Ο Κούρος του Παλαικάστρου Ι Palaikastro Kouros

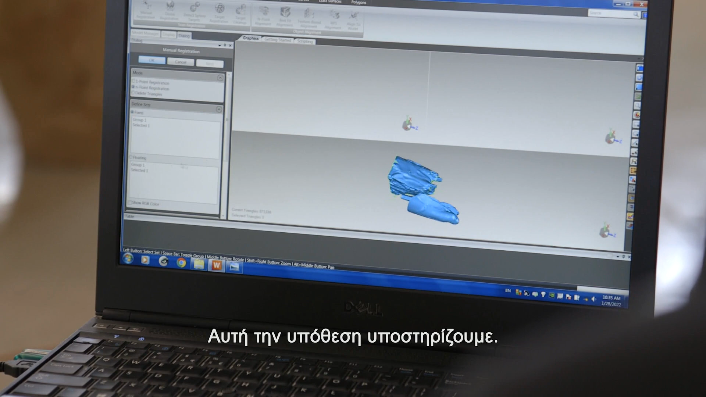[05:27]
I mean, that's the hypothesis that we defended. It looks like we actually managed to get a join.
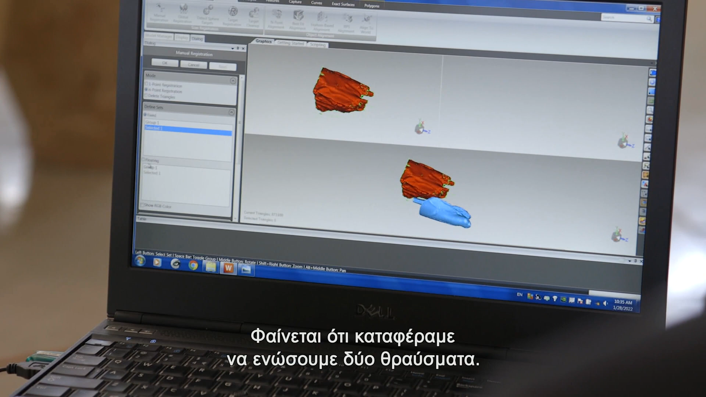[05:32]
And it fits perfectly, and that's how they look together. And you can really see that it's a perfect match,